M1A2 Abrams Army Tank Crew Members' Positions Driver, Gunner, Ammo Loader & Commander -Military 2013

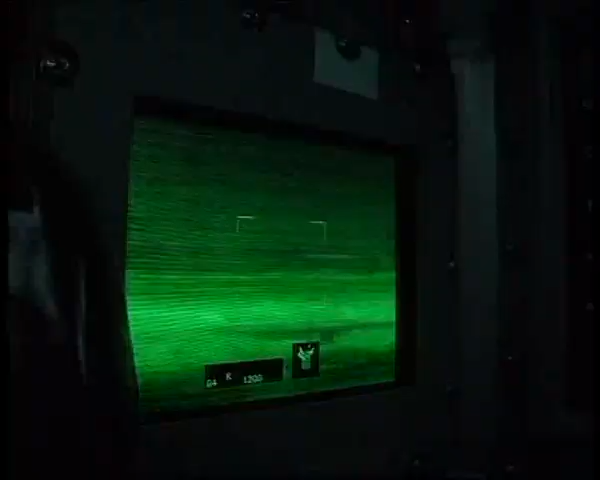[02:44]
While the gunner fires at one target, the commander can use his independent thermal viewer to identify the next.